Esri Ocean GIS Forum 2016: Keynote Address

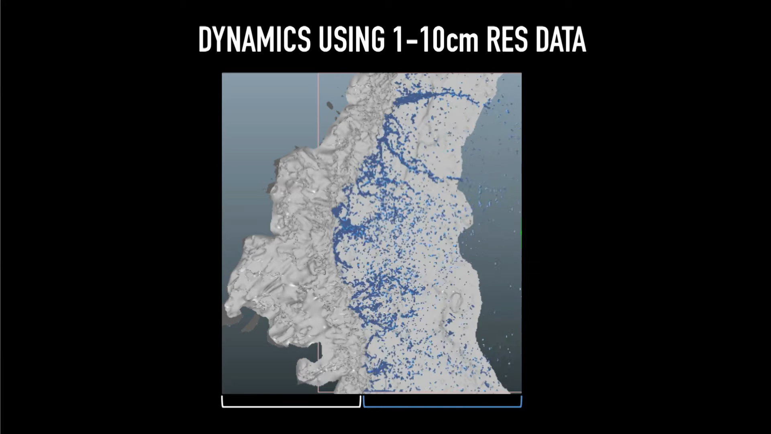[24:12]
Being able to isolate wave forms and just throw them at the coastline and start to look at, you know, what the outcome is. Something I would like to point out, and this is a challenge for all of us, I think. Look right here.
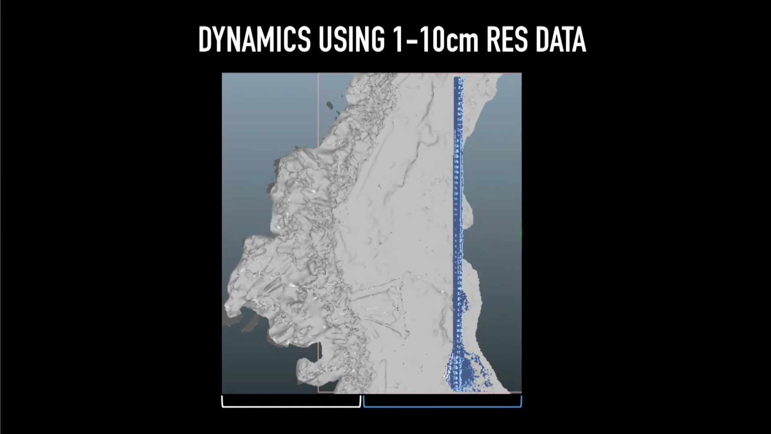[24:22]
What do you see? Logs, right? Something we've got to get a handle on here is how are we going to segment our volumetric characterizations of the world.
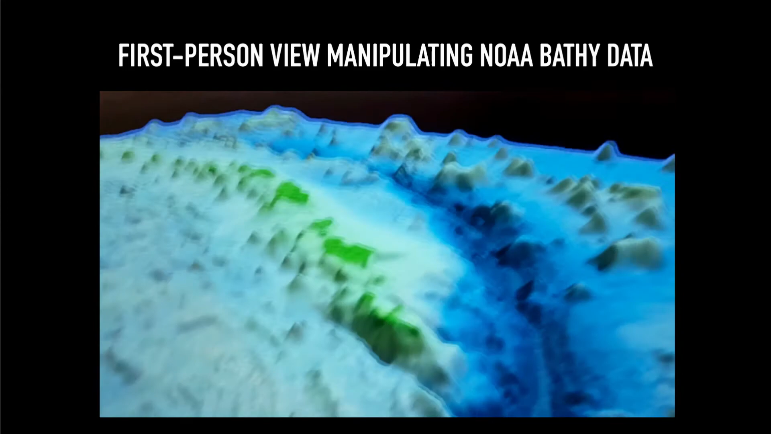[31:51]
But the way we're interacting with it is like this, in a three-dimensional space. And we're pulling it and stretching it and exploring it, right?
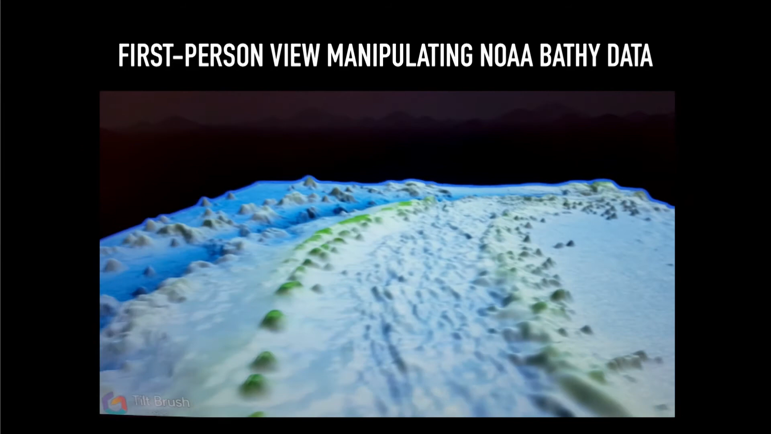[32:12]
So this is how we're interacting with it.
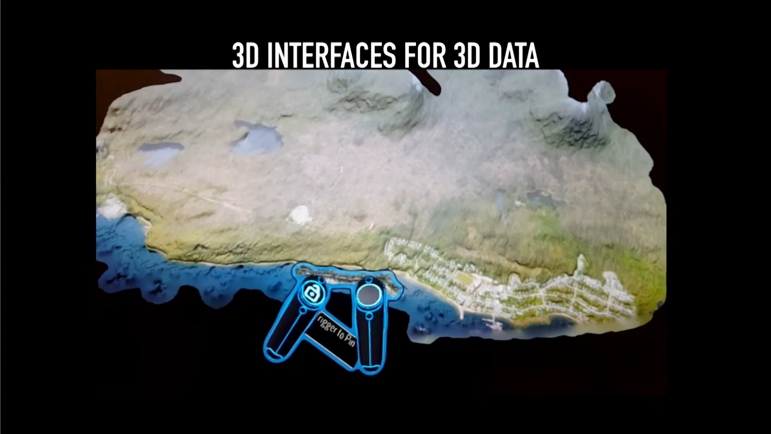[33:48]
It was like pin the tail on the donkey, right? Except, yeah, where does this piece of coast come from? It's somewhere along here.